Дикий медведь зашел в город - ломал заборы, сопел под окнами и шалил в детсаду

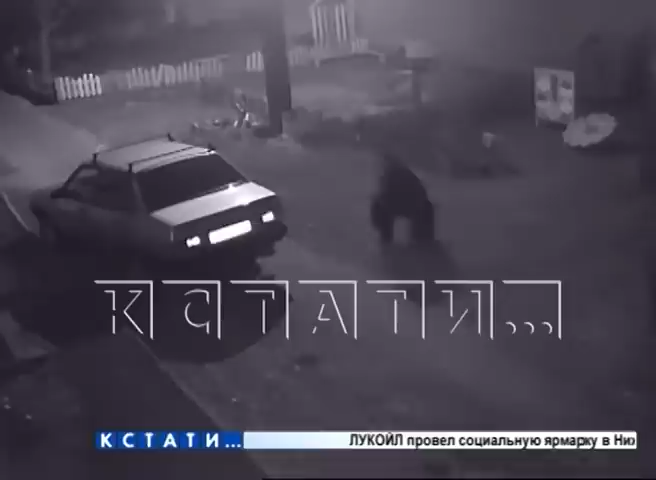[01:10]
потом вот здесь пробежал дальше, сломал лавочку, сломал корабли. Вот так же следы нашего гостя. Я думаю, что он здесь металл сорвался, что-то, может, хотел кору содрать или искал, не знаю.